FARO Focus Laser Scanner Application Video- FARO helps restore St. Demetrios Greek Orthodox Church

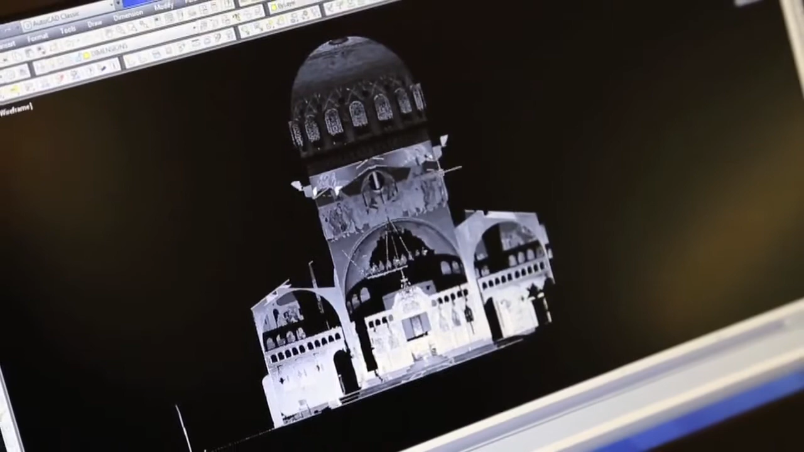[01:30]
area so that we could properly figure out lighting angles.
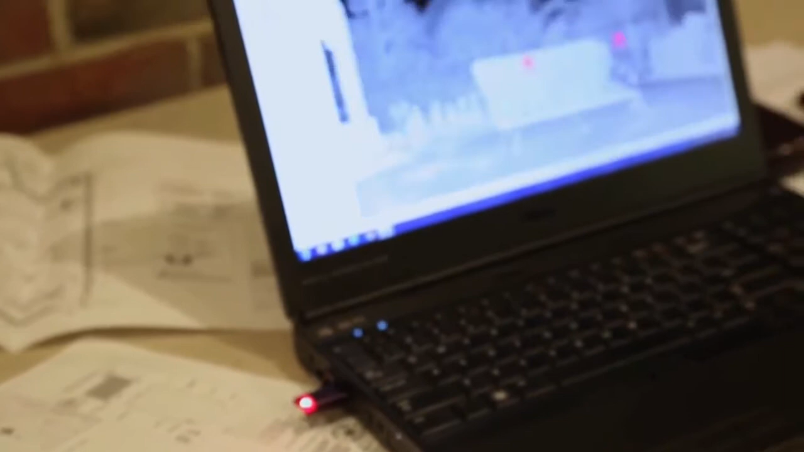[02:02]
we take the little SD card out of the scanner, we put it into the computer and download it.
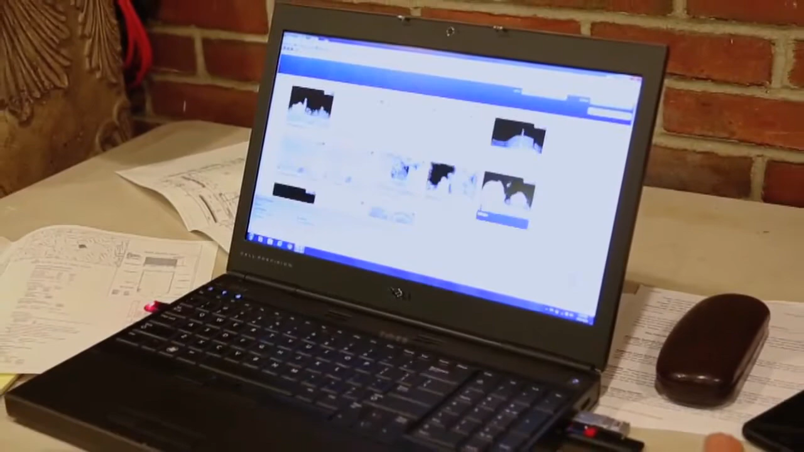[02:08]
We open it up in a program called Scene, which is a program made by Farrow that's used to process the scan data.
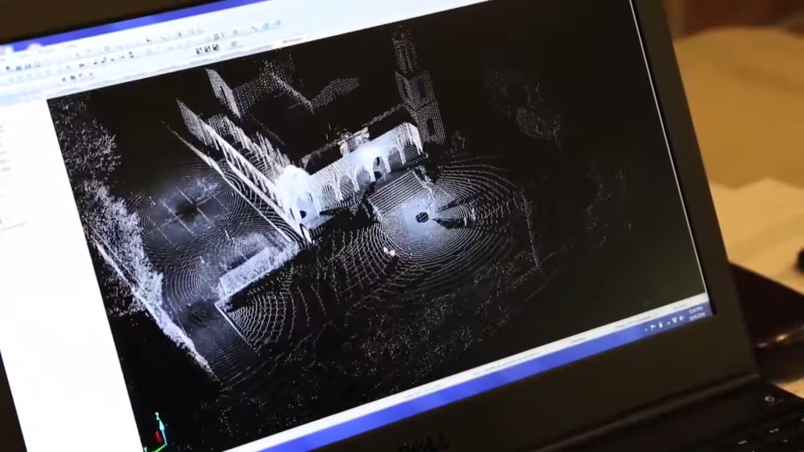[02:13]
Within Scene, you can pull up all the various scans you've done, you can process the data to clean it up,
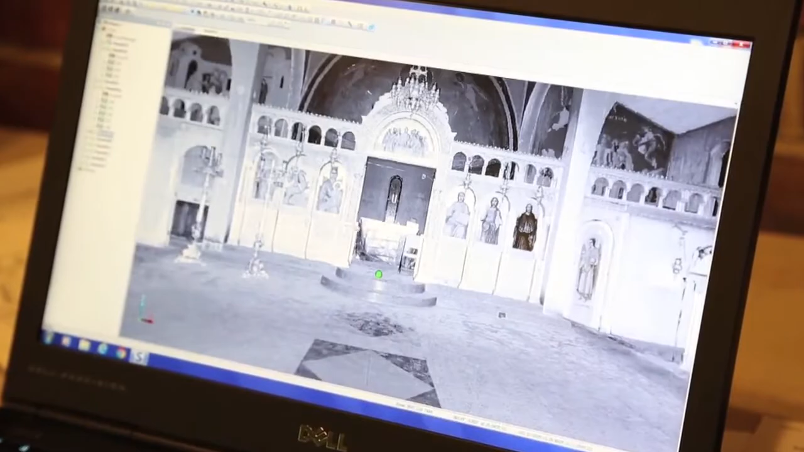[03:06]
because the scanning process allowed us to view the church from every perspective.